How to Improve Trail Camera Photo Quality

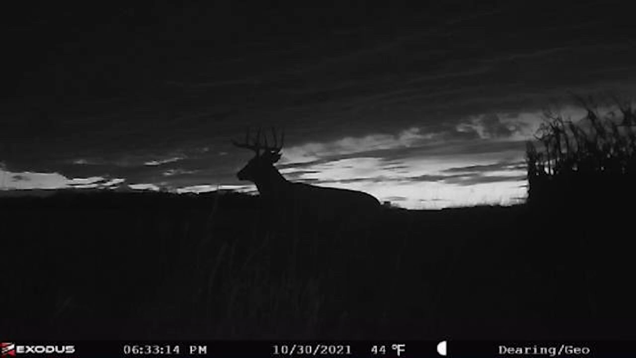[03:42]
during that golden hour where you have a subject that is completely kind of silhouetted. So the subject in frame is basically, we'll call it gray or black or just dark.
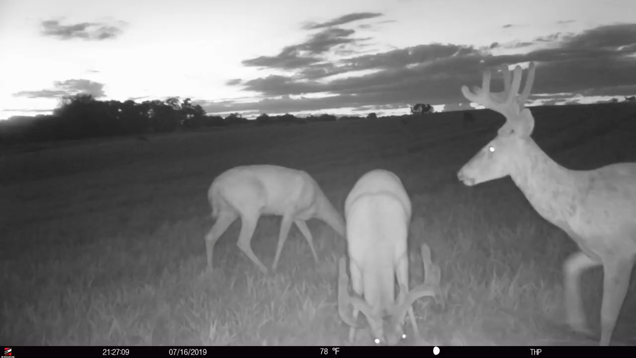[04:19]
We have him framed up in a third and that subject, that white tail, whatever the subject is, is completely silhouetted with the rest of the photo being in color.